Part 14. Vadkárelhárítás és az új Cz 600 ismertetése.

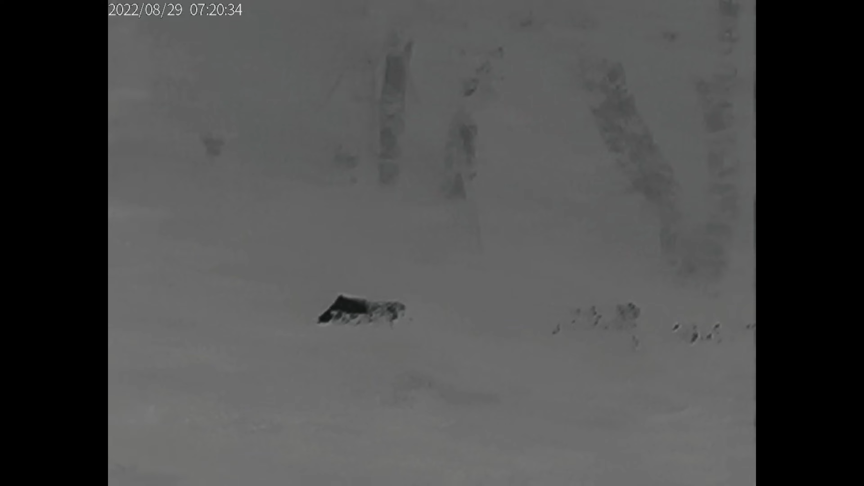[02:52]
Meglámpáztam őket. Úgyhogy vissza is mentek az erdőbe. De nem is akartam őket bántani. Csak.